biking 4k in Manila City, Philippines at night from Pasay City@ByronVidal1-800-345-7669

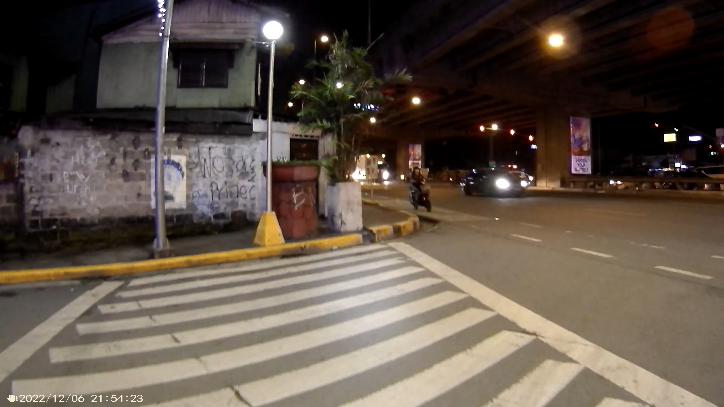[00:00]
This part is an accident-prone area. I think dozens or even more vehicles
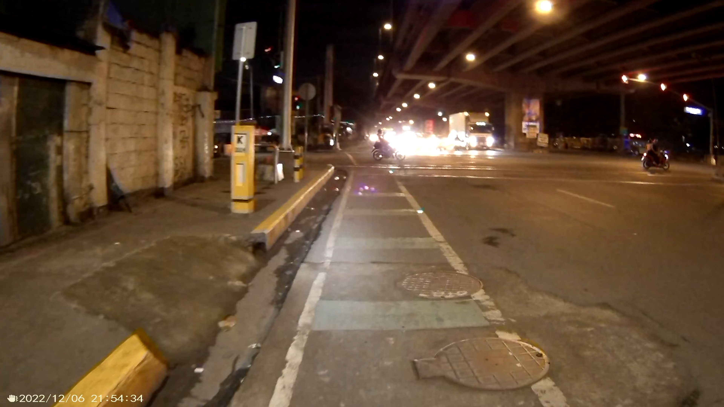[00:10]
took place within this area. I think I just have to somehow wait. I don't know if I still have the time.
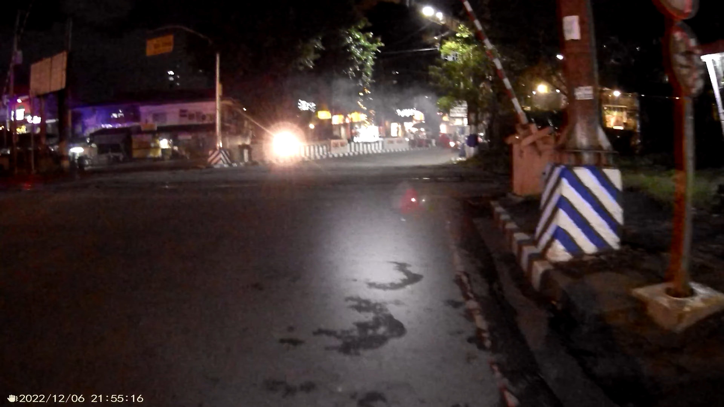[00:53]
I have to go on the edge. This is a railroad.